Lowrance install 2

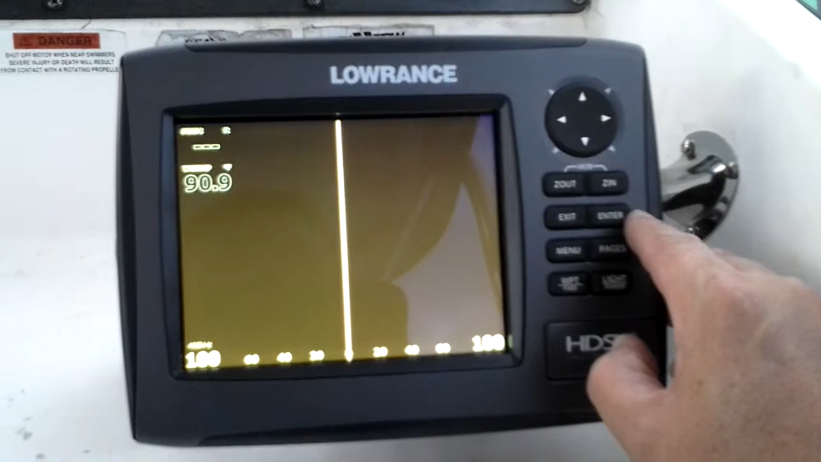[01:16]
I had no idea how to even use this thing or anything.
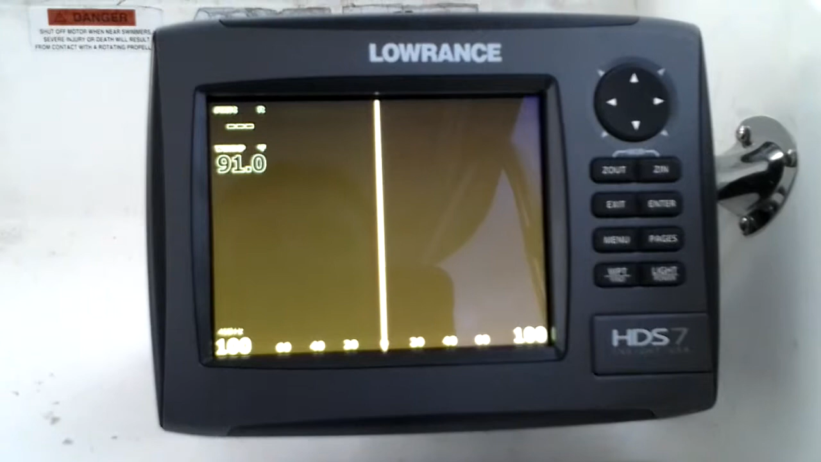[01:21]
Obviously, he's not going to see anything. Go back to the main panel.